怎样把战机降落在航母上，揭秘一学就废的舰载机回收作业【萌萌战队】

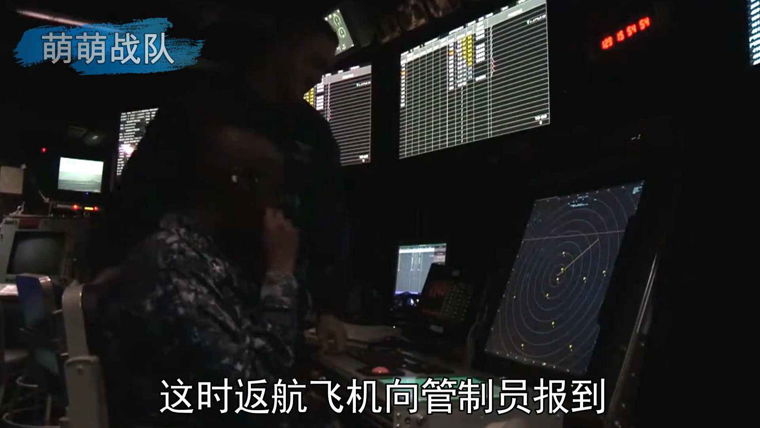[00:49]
位置、高度、进进类型及所带、
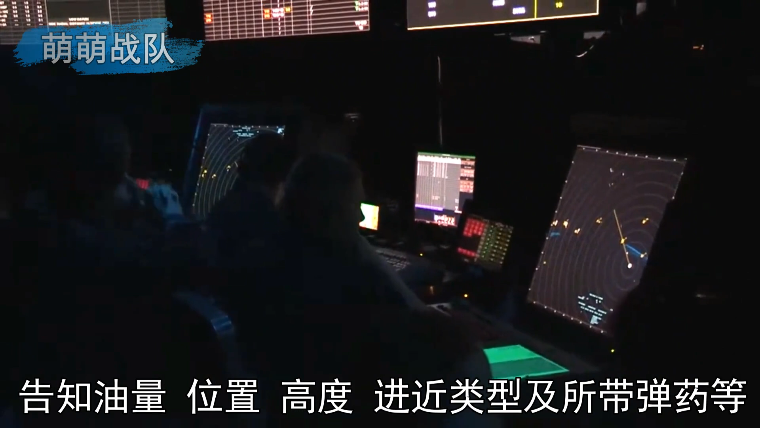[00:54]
弹药等并收到管制员回报的回收代码基准航向BRC和准降